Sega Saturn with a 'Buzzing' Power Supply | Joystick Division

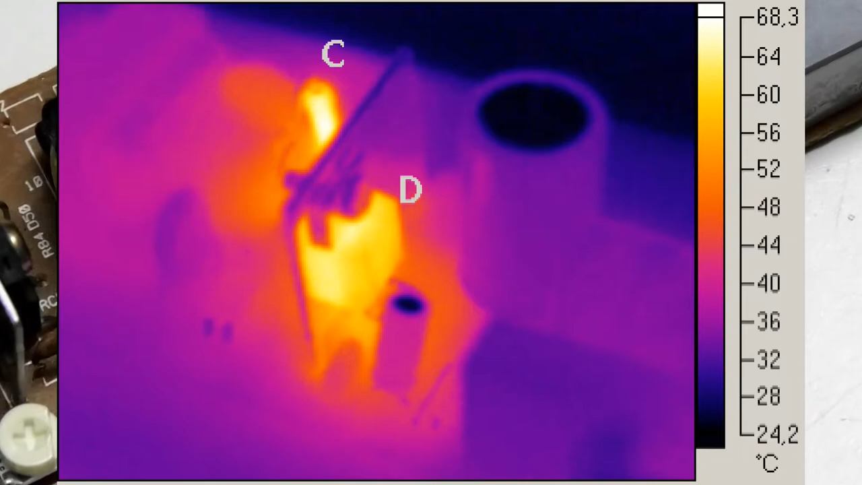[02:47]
On screen: scale top 68.3°C, scale bottom 24.2°C
TOP202YAI, rolls off the tongue, and that does get hot, and it's really close to the source of the buzzing.
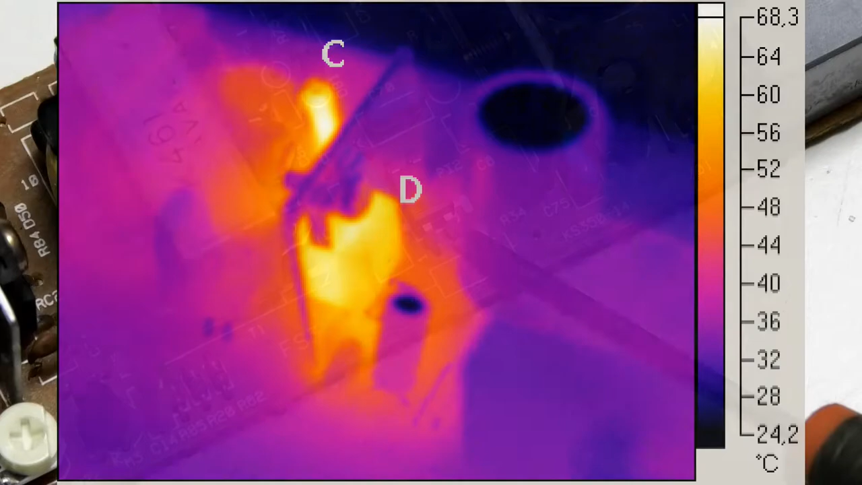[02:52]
On screen: scale top 68.3°C, scale bottom 24.2°C
I think there are modern replacements, but we'll look into that if this capacitor idea doesn't work out. Speaking of which, I've got to order one.